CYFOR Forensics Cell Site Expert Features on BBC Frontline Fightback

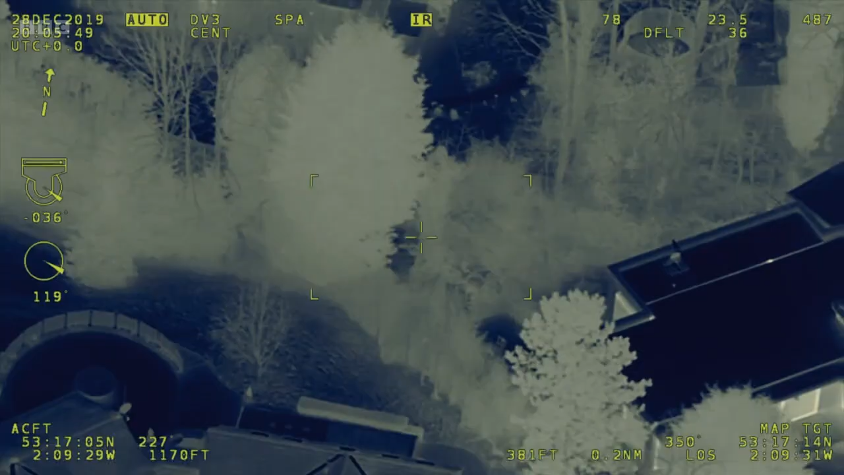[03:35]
So the back garden you're in, go over the wall of that house into the next one.
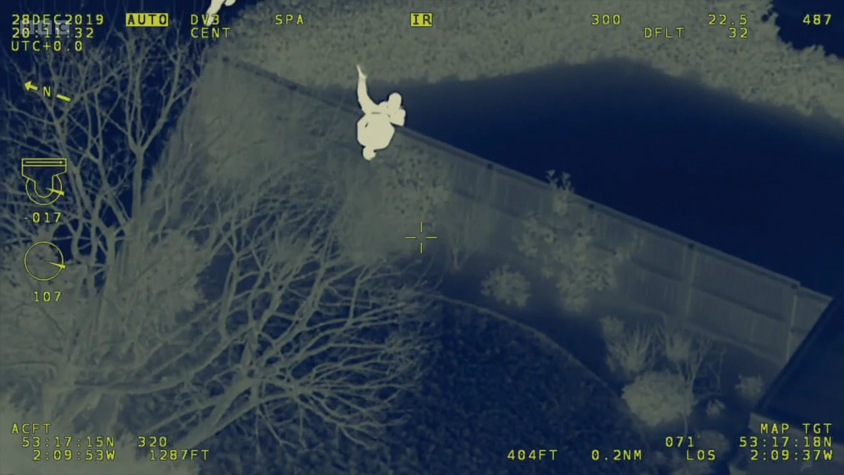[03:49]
He attempts to launch himself over the fence, but an officer grabs him and makes the arrest.
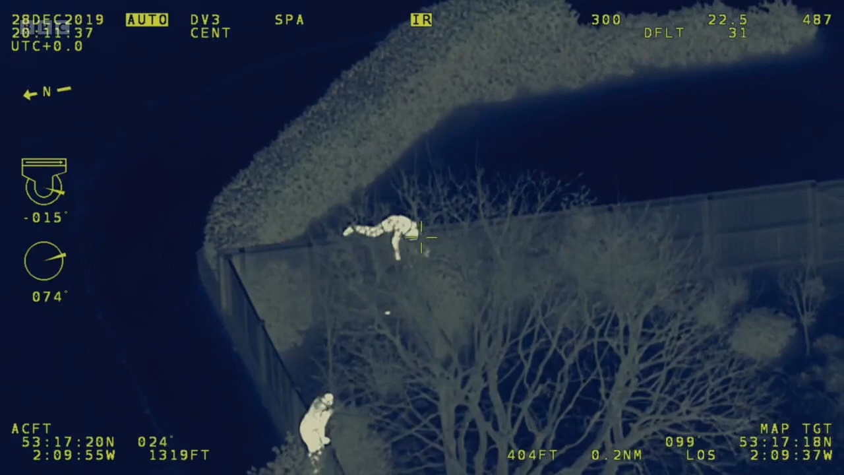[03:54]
Looks like the male's been detained eventually.